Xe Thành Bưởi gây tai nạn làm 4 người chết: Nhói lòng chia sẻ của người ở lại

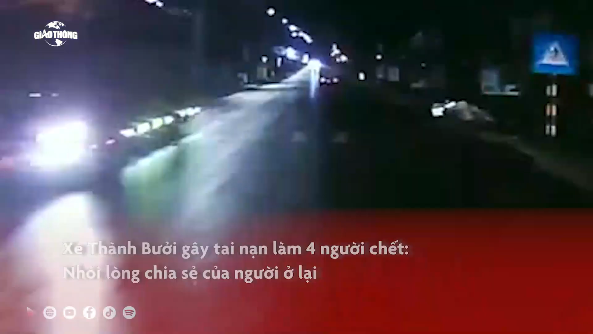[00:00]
Xe thành bưởi gây tai nạn làm 4 người chết, nhói lòng chia sẻ của người ở lại.